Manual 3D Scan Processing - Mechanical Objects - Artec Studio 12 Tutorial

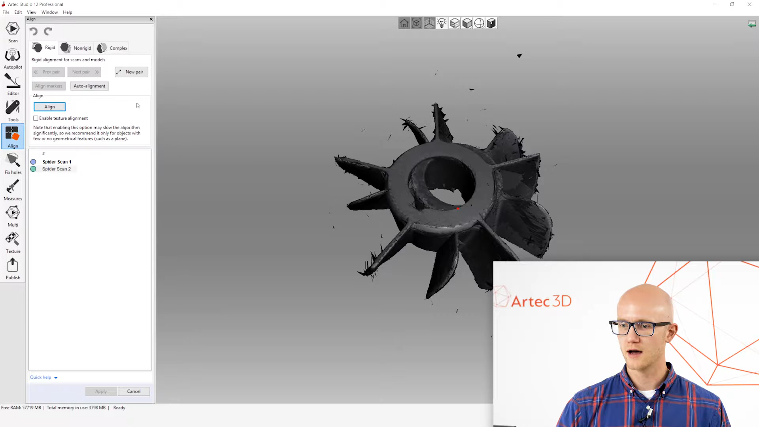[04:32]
So, the auto alignment may not work well. I know it won't work well for this one, but I'll show you what happens. If I click Auto Alignment, it will either say that it failed to align the scans, or it'll try its best, and you might get something like this.
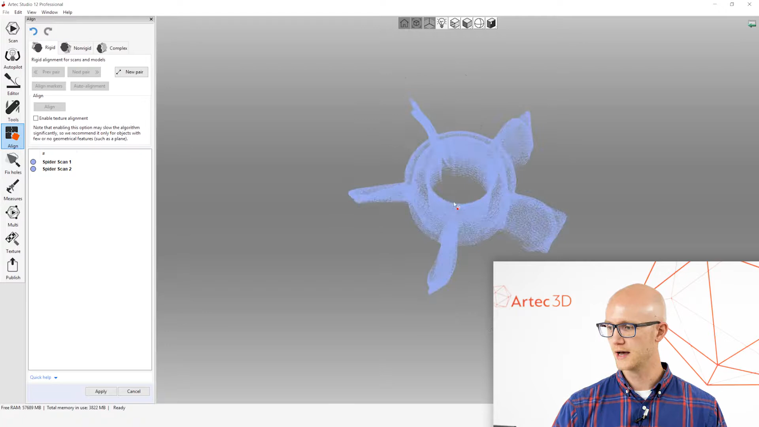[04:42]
That's not a big deal. That's just auto alignment. It works really great for some things and not so much for others.
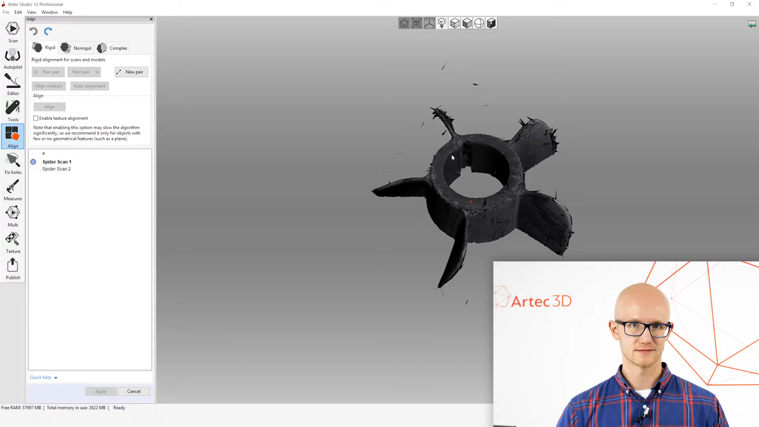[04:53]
So, the manual process, though, is always available. And some people, when they hear manual, they think, you know, that it's going to be a really difficult process, but it's not.
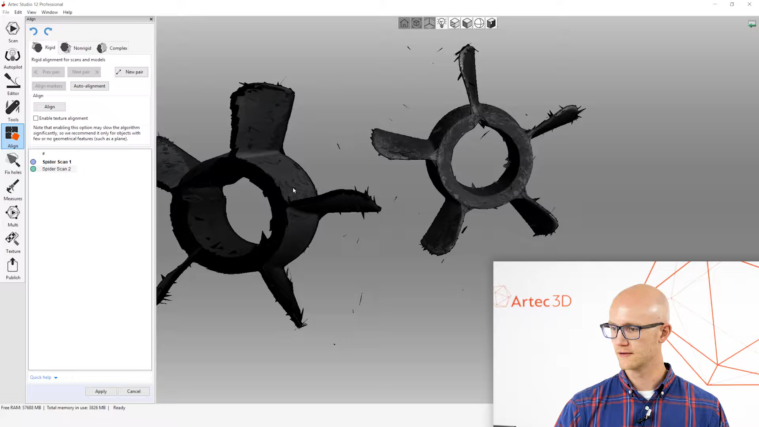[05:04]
All that involves is I'm going to visually line these up, and I don't have to be perfect here.
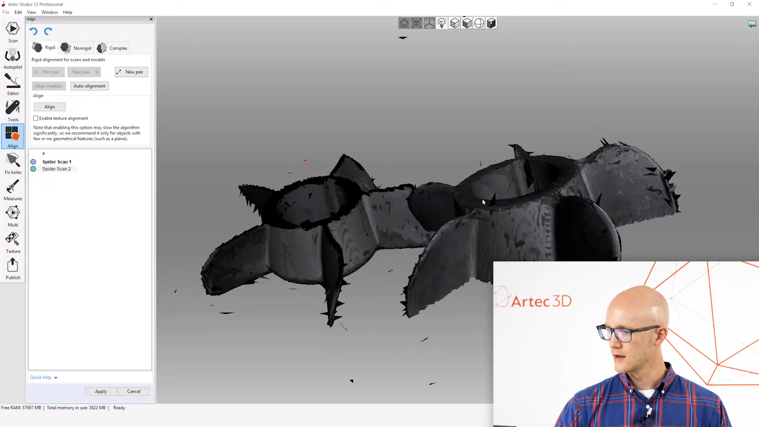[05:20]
give the alignment algorithms kind of a starting point.
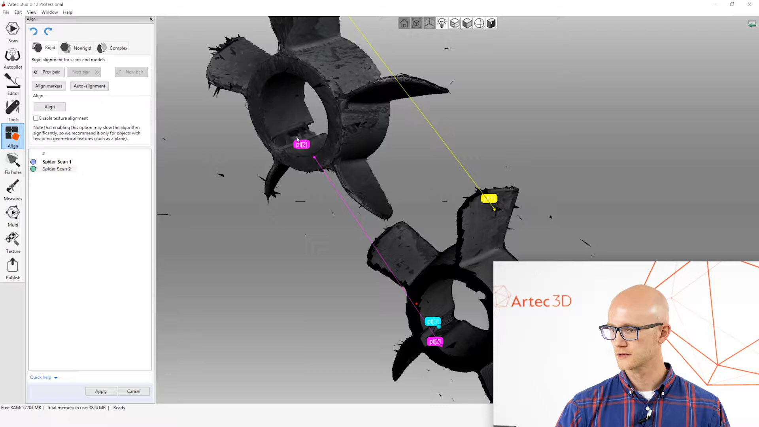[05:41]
I'm just going to click like that. All right. So, I clicked three common points. I'm going to click Align.
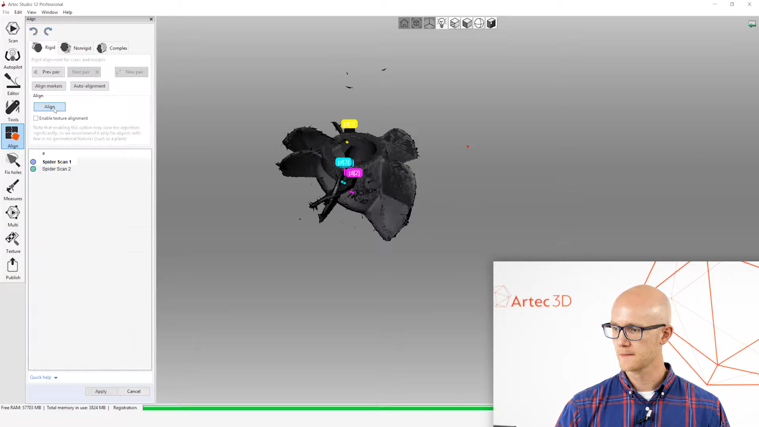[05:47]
All right. And that, that looks pretty good to me.
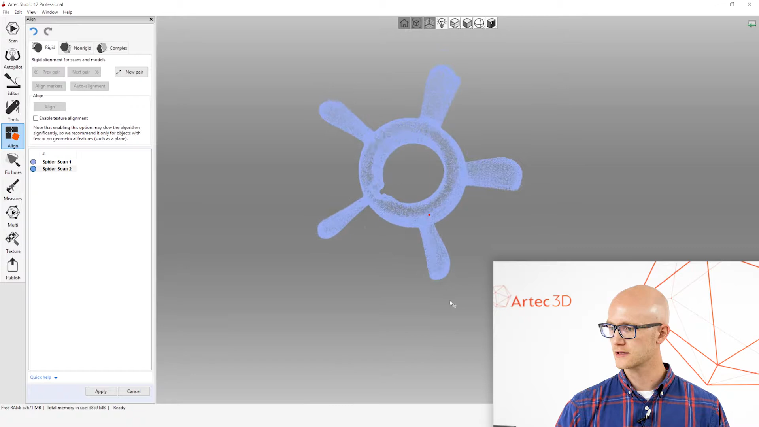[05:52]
All right. So, manual alignment was successful. The next step is to click Apply, and then you can move on to your Tools tab.
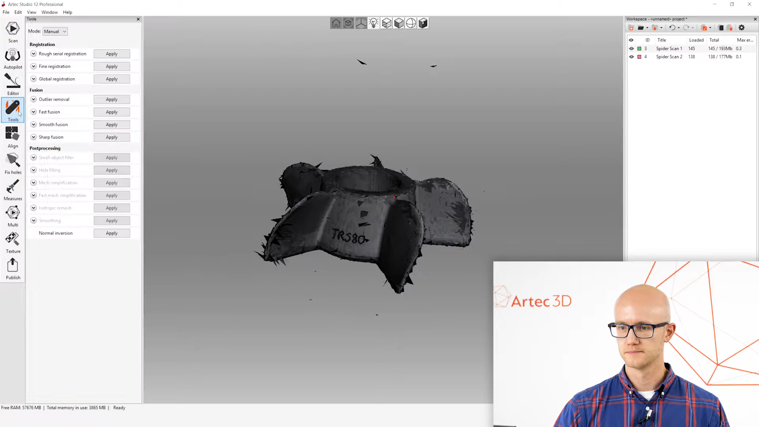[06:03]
So, now that everything is lined up, ready to go, we're going to go through and actually process the data to create something that, a uniform surface that could be exported as a point cloud or a mesh. The first thing I'm going to run is global registration, and you can leave this at the default for most scans. There's some notes in that guide on that. But, I do want to mention that if you do change something in any of these algorithms,
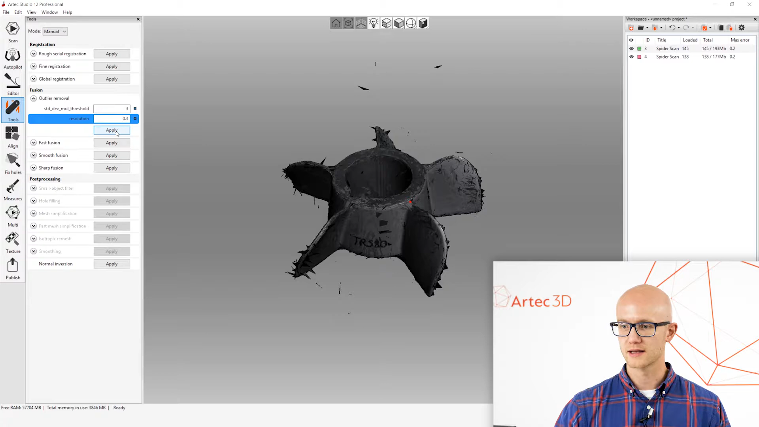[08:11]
I would want to run this at .2 at the minimum, but I'm going to run this one at .3 millimeters, is what this resolution value is. And, these settings are fine. They're not the default, but this is what I'm going to use for this. I'm going to click Apply. And, with the Outlier Removal, whatever resolution I choose there, I want it to be the same as whatever I plan to run my Fusion at, which is the next step.
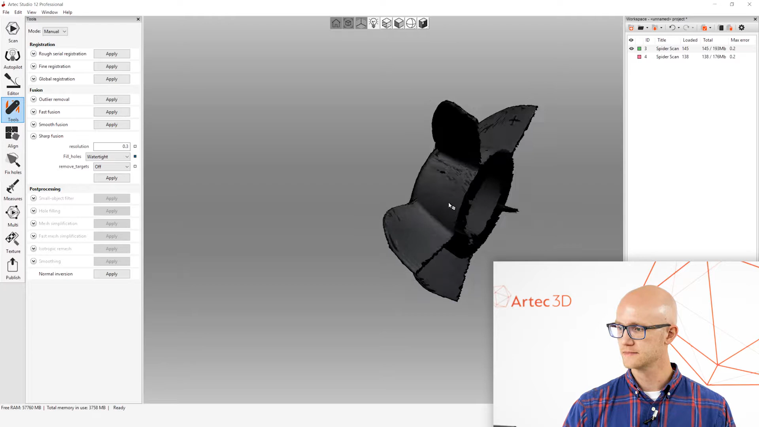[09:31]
then I would want to, I would probably want to run the hole filling by radius, and then it would just take care of the small holes.